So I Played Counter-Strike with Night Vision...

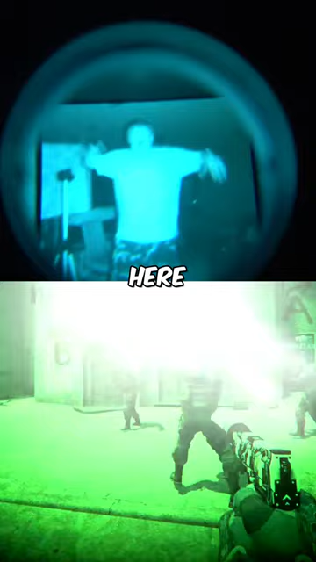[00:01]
night vision gogillers here is how it looks like in the night vision gogills yeah
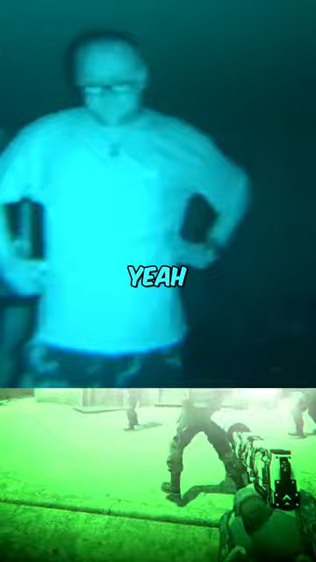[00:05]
i'm going a side even though it all looks like i'm playing fallout because it's all green and radiation it
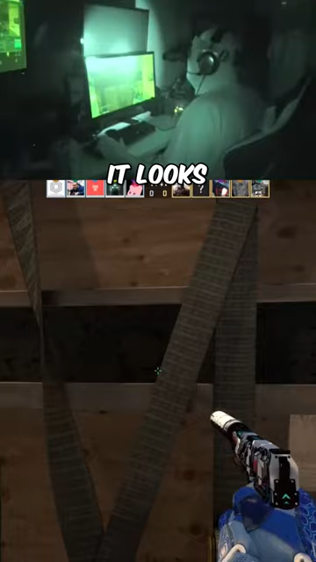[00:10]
looks like i'm the ingenuo bill they are like 20 fp oh they're
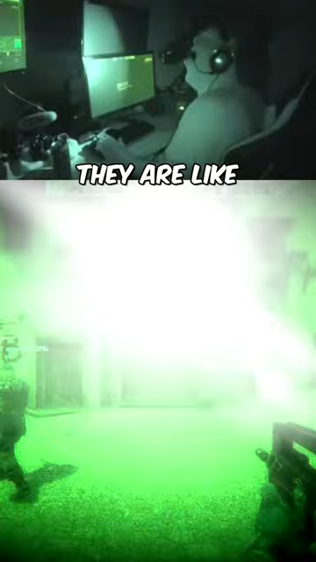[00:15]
like 20 fps so it's like i'm playing with constant lag i have to be like this to
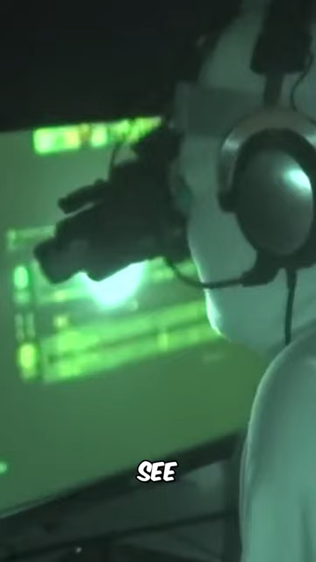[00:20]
see really close is it one on a oh i killed him what those crazy